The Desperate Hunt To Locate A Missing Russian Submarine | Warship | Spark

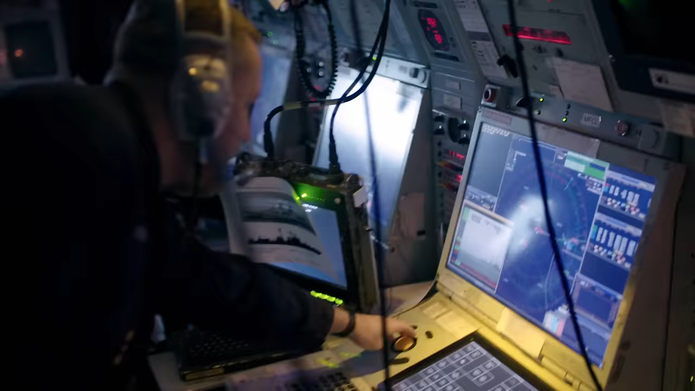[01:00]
Russian bear is inbound at red 1-6-0.
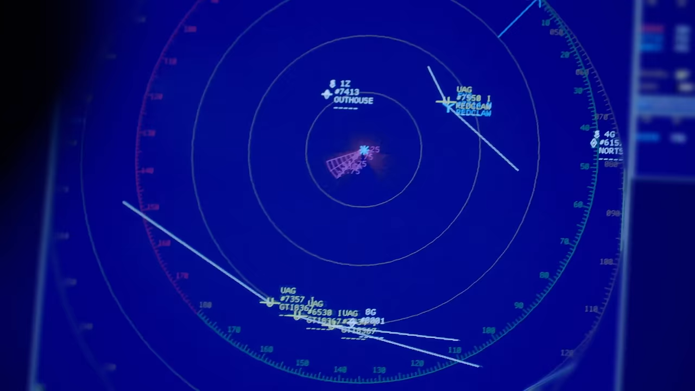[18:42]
The sound from the sonar buoys is being fed back to the ops room.
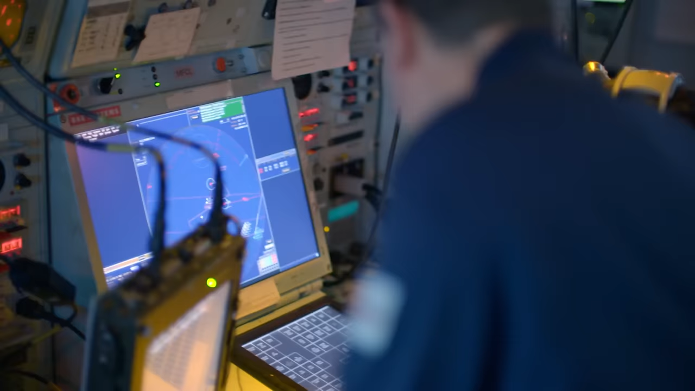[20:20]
They're investigating a possible one northeast.
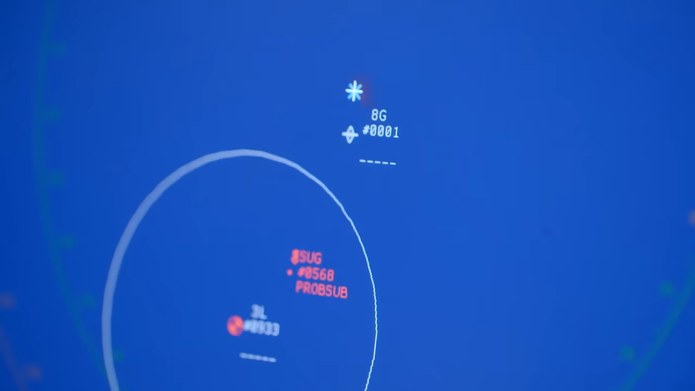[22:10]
The last known position is quite old now.
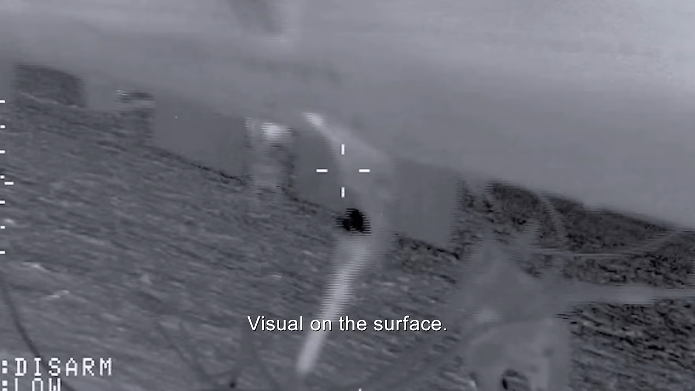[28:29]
It is the Russians. I have detected Probsub 7221.
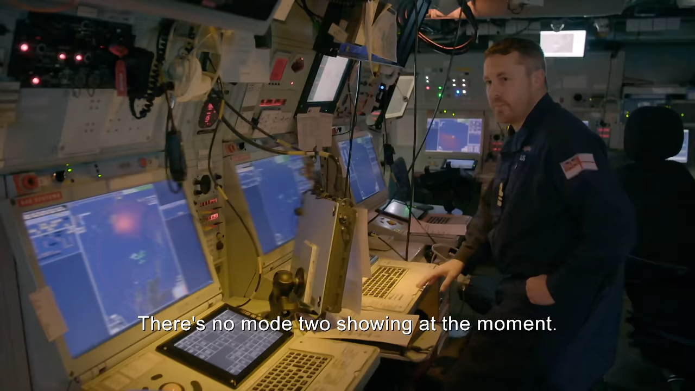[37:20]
There's no mode 2 showing at the moment.